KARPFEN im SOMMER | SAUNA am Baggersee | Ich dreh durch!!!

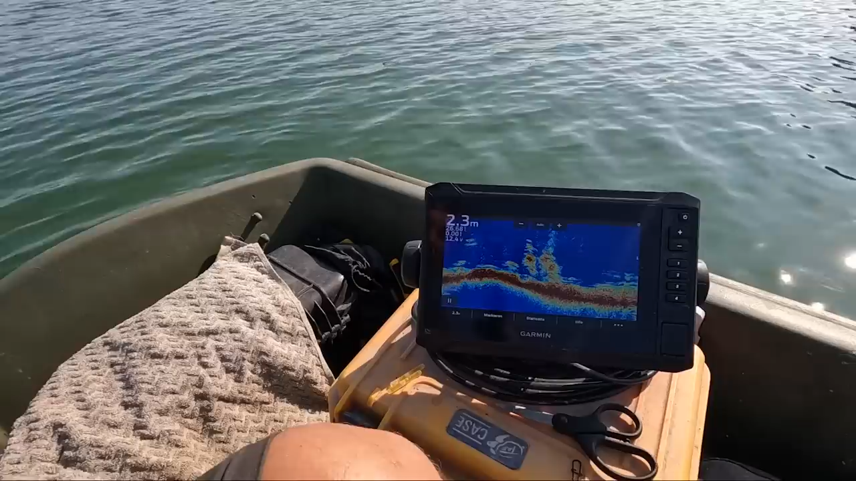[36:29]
Jetzt muss man mal gucken, wo wir hier den Köder hinsetzen am besten. Ich werde da wieder ein bisschen tasten. Aber hier war ja Action Roden. Ich habe mir jetzt ein paar Marker eingepackt.